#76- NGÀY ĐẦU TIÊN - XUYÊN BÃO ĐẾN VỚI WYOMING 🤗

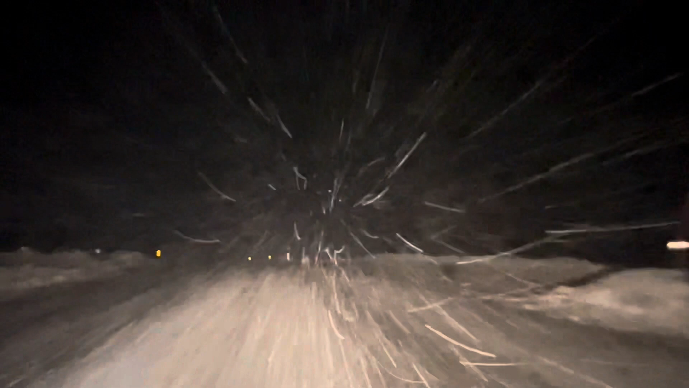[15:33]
Hãy subscribe cho kênh La School Để không bỏ lỡ những video hấp dẫn Hãy subscribe cho kênh La School Để không bỏ lỡ những video hấp dẫn nhìn nè tuyết ở qua ôm in nhiều ghê chưa đang nói chuyện với chồng mà xong nhìn lên cái hú hồn chi mén luôn bịt mù sư giã bây giờ gia đình mình đang chạy đi tìm khách sạn đi các bạn ơi qua